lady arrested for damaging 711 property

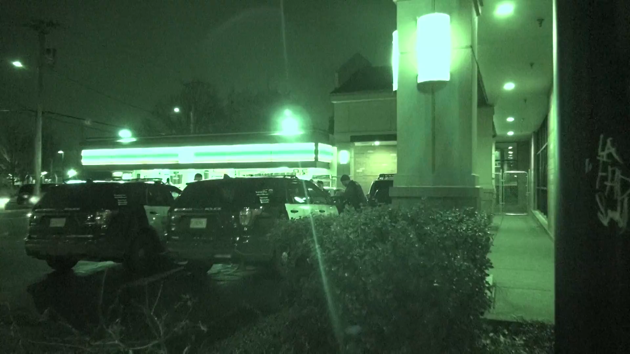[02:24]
they said she's in her 50s throwing things around in 7-Eleven. She tore it up in there, you see it? Yeah, it's tore up. Really?
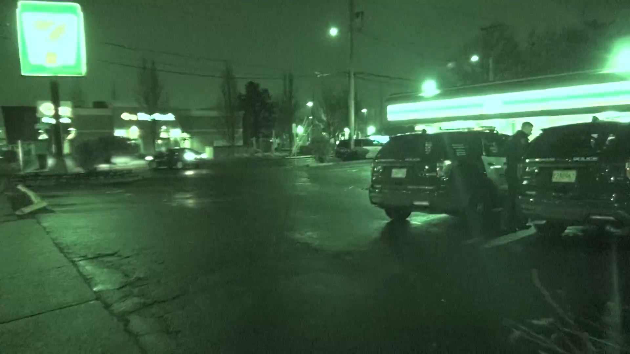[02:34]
How you doing today? How are you? Alright. I'm gonna move my car, okay?